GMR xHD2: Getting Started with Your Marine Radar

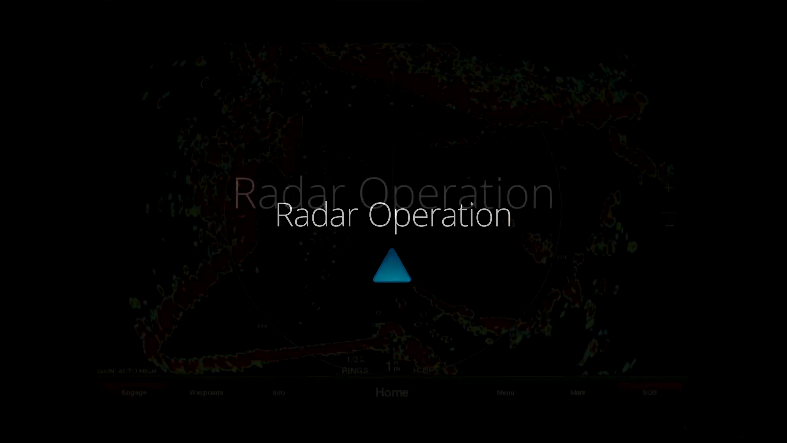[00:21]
All functions of this radar are controlled with your Garmin chart plotter. For specific operating instructions, see the radar section of your chart plotter manual. You can download the latest version of the manual at garmin.com slash support.
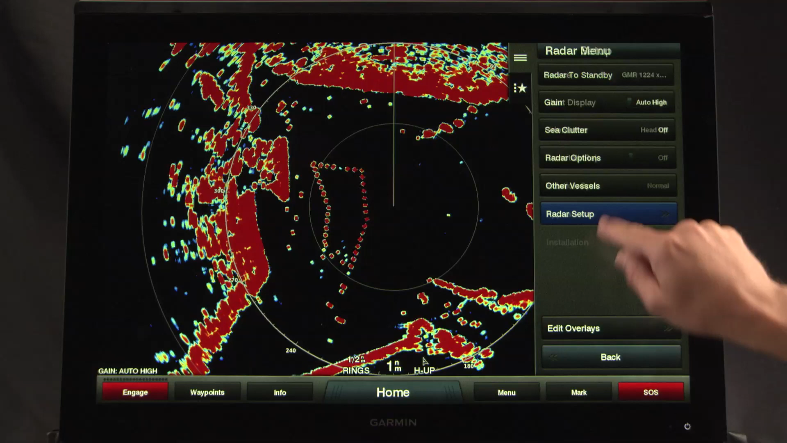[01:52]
If you need to specify a different antenna size, while viewing the radar screen for the radar you want to change, select menu, radar setup, installation, antenna configuration, antenna size, and select the antenna size.
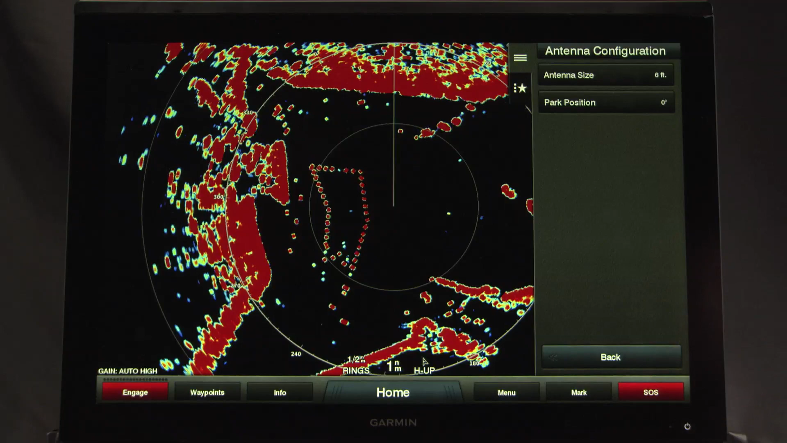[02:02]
The front of boat offset compensates for the physical orientation of the radar scanner on a boat,
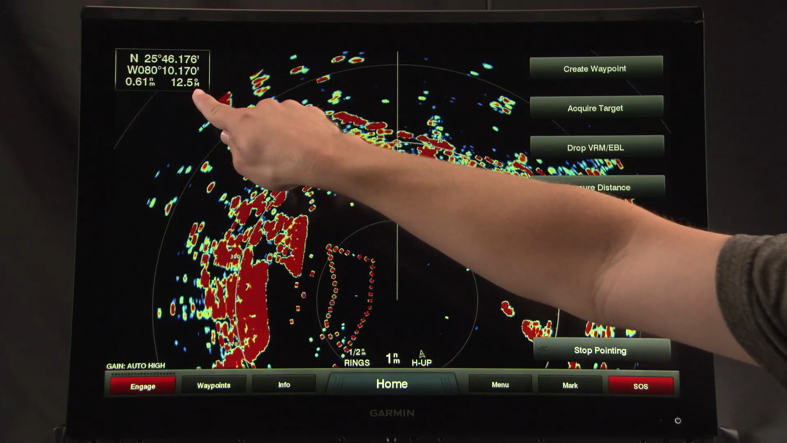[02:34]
If the bearing deviation is more than plus or minus one degree, you need to set the front of boat offset.
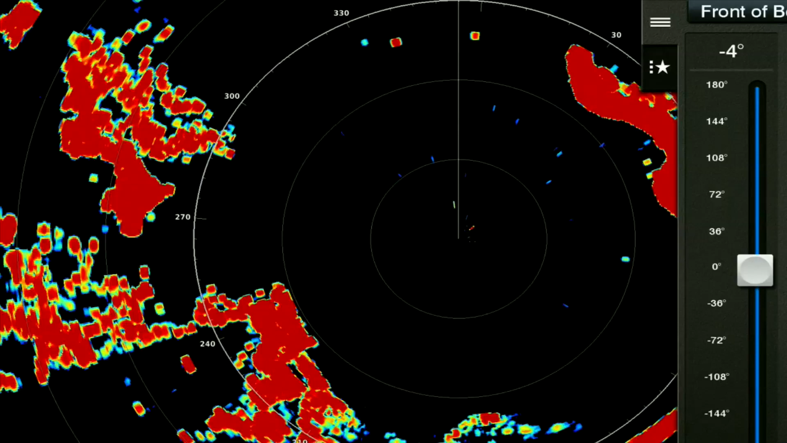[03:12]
Now, from a radar screen or the radar overlay, select menu, radar setup, installation, front of boat. Select up or down to adjust the offset, and that's that.
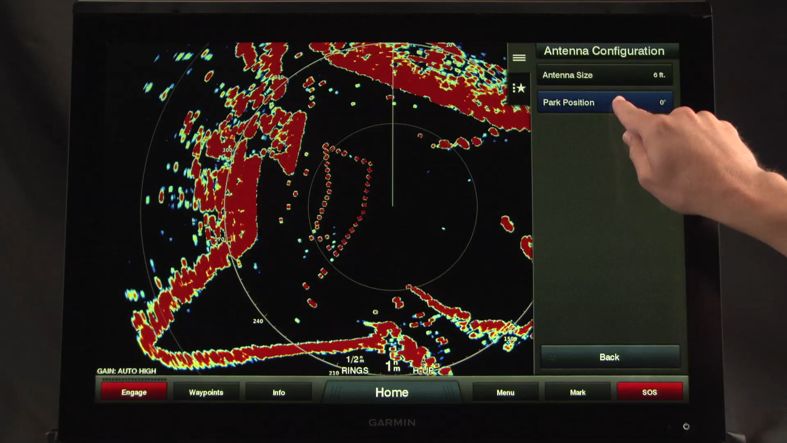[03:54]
To do so from the radar screen, select menu, radar setup, installation, antenna configuration, park position. Now, use the slider bar to adjust the position of the antenna when stopped, and select back.
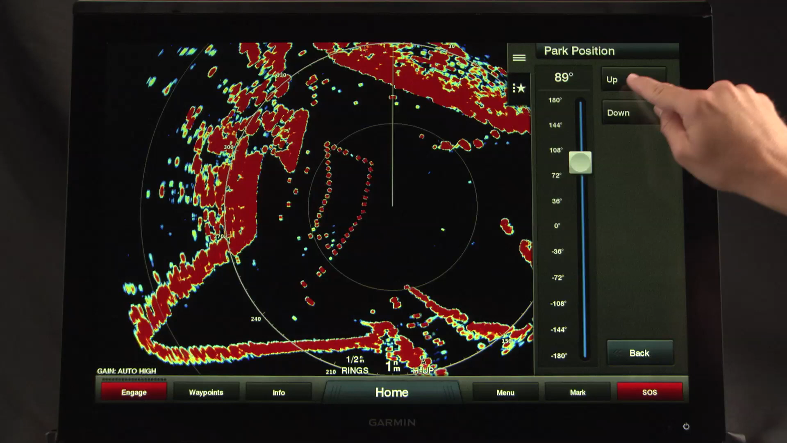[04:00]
And just like that, you're ready to use your Garmin GMR-XHD2 open array radar.
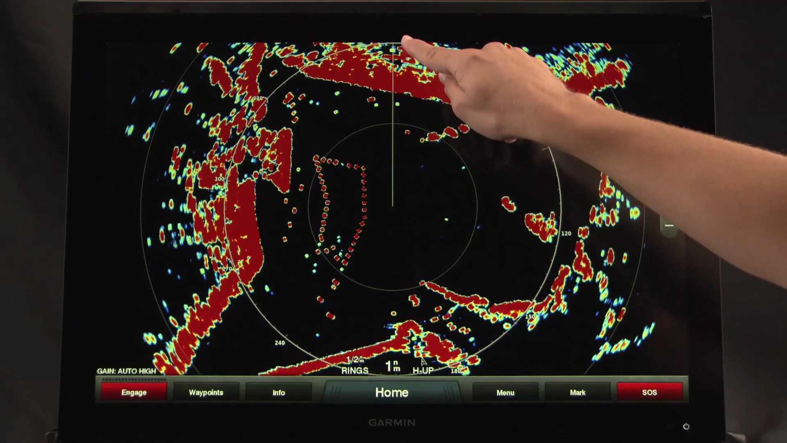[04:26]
Fits the selected radar range to the vertical size of your display to show more forward-looking radar returns on screen, and make it easier to interpret target distances. Dynamic auto gain. Automatically adjusts gain levels to optimum settings for harbors, nearshore, and offshore in open waters.
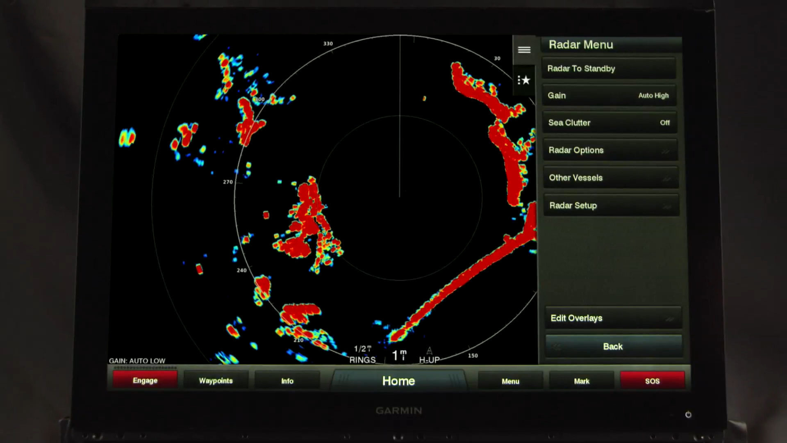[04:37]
Auto bird gain. Because fishermen know when you find birds at the water's surface, you'll also find fish,
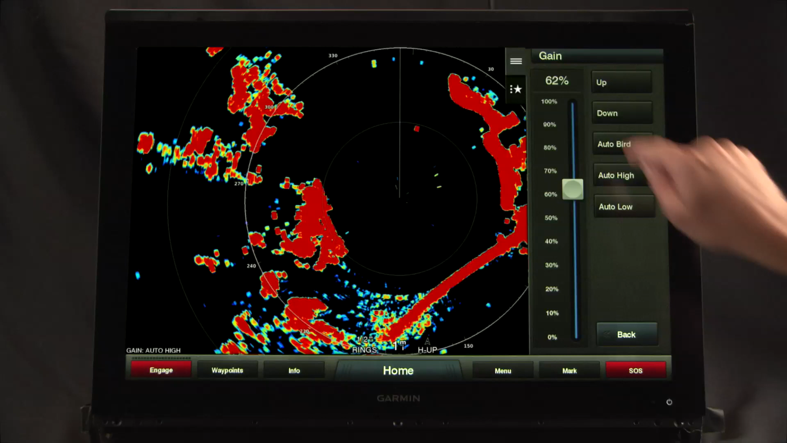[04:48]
auto bird gain helps locate birds at the water's surface where bait fish are also likely to be found.
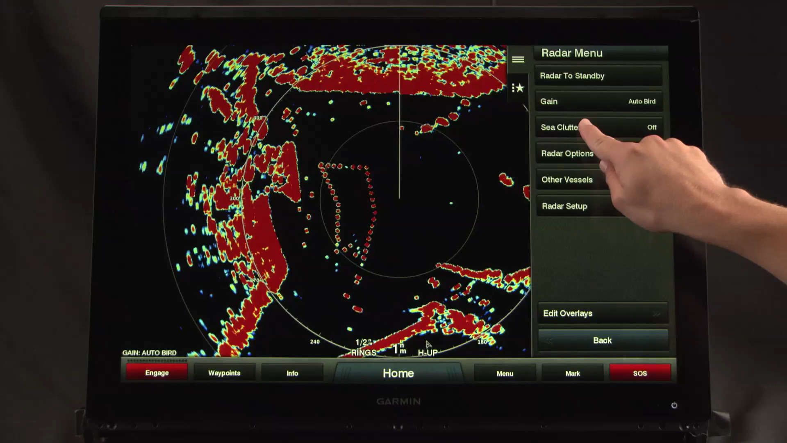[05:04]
Marpa target tracking, or mini-automatic radar plotting aid,
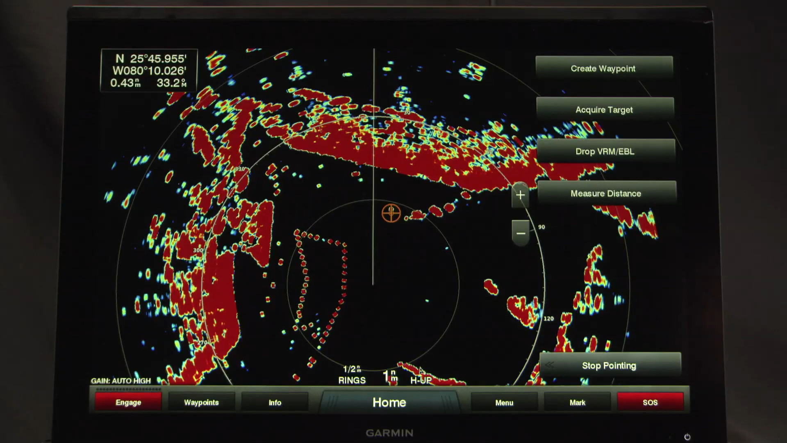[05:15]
tracks up to 10 selected targets, helping you keep track of other vessels and avoid collisions.
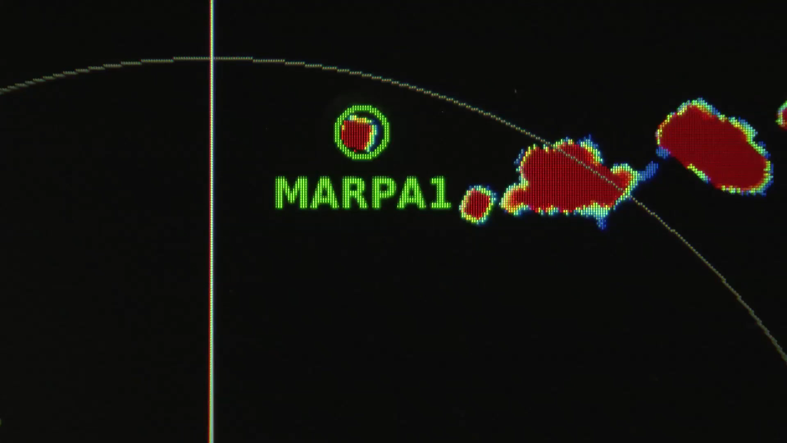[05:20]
Dual range with radar overlay.
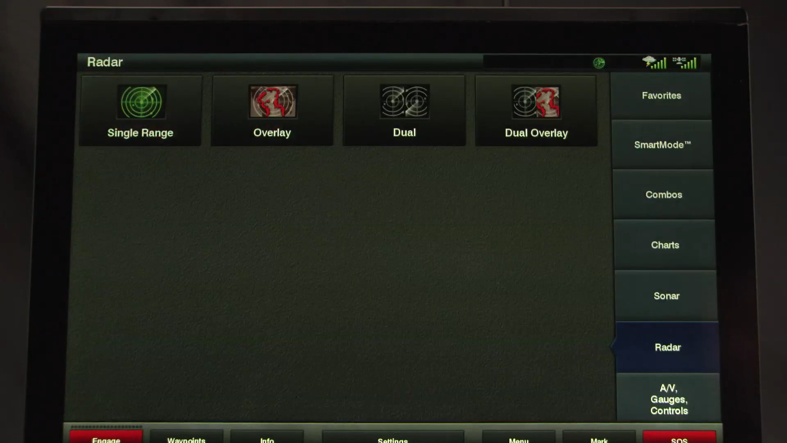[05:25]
This single radar antenna is capable of providing split-screen images on your chart plotter side-by-side,
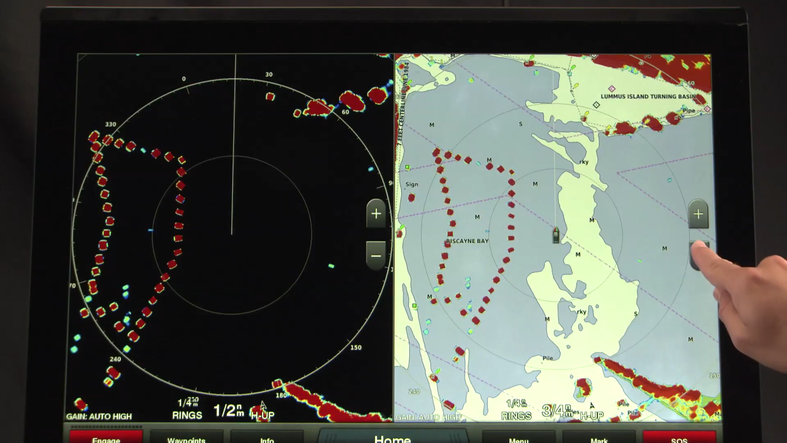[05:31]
with independent range setting and controls for both close and long range. One or both ranges can also be viewed as a chart overlay.